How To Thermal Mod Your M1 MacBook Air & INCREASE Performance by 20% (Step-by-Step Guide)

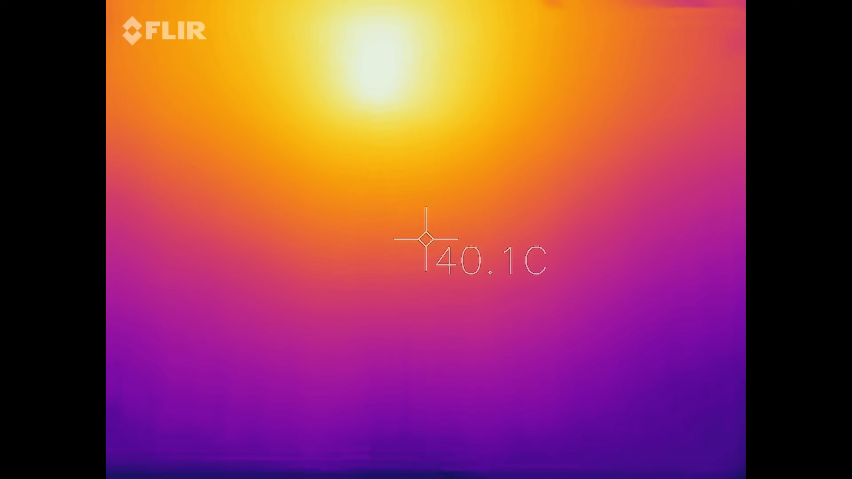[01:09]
On screen: spot 40.1°C
I was hitting about 61 degrees Celsius after a 30 minute render in my previous video.
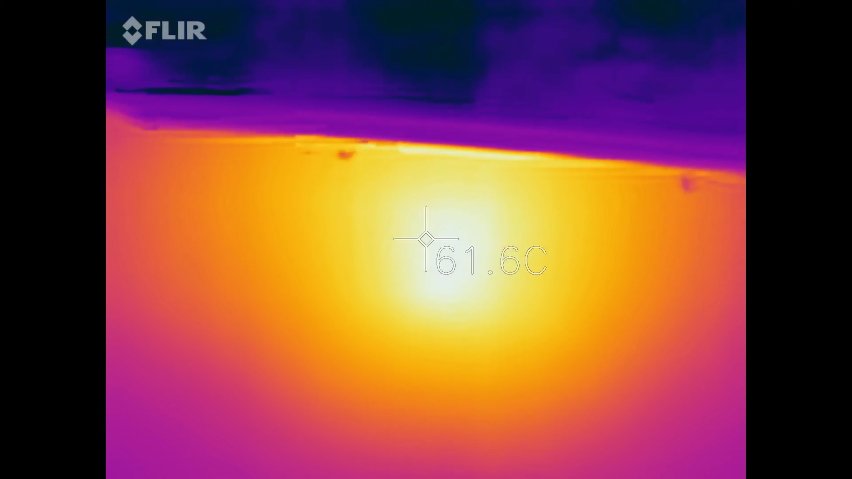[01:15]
On screen: spot 61.6°C
Now, 61 degrees can be quite hot for some people,
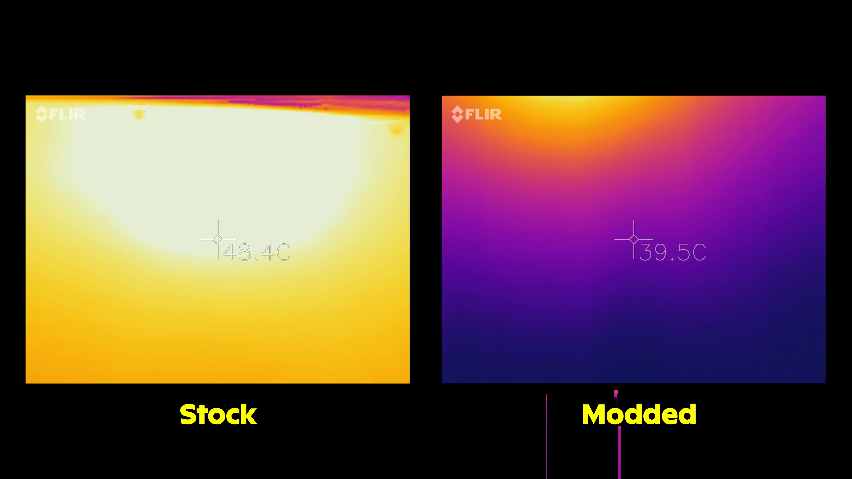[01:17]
so just make sure you're aware of that before going through with this mod.